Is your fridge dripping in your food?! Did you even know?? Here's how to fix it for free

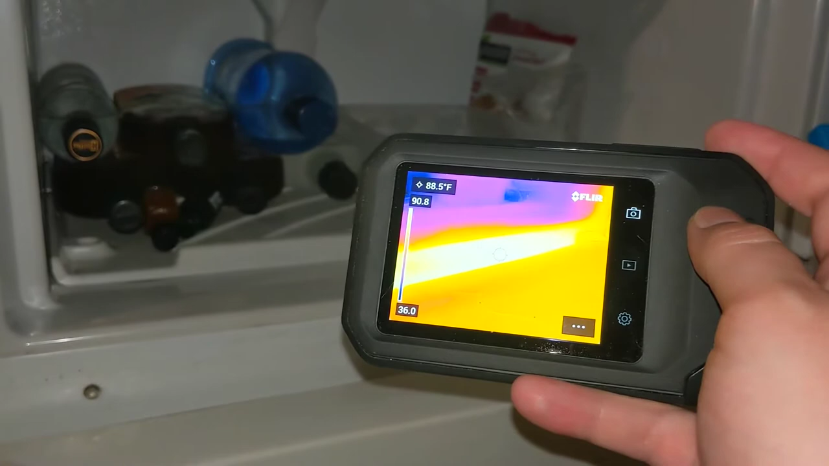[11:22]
On screen: spot 88.5°F
look at that i just that's all inefficient operation that tells you that somewhere else where heat is supposed to be rejected it's not being rejected and so it's trying to get it out any way it can the lines are usually covered with you know insulation inside the cabinet of the machine pretty